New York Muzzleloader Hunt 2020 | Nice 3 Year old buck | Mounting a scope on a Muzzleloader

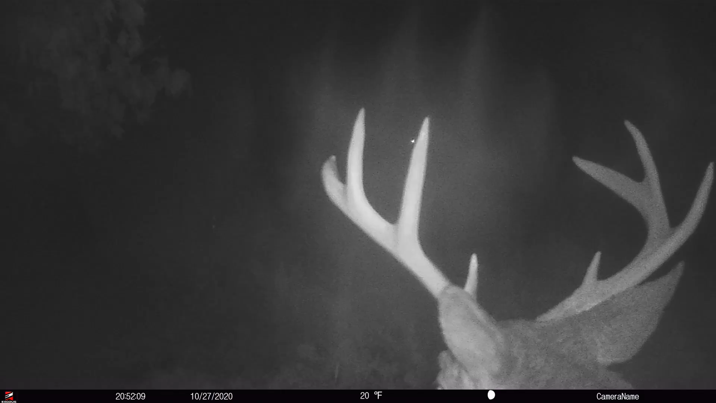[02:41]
We thought somebody shot him because he was in here so much, and it was just like a light switch. Boom, he was gone. I could have nearly guaranteed you that he was dead. But it just shows you how these deer will amaze you, because we got a picture of him last night on this food plot at about 5 o'clock.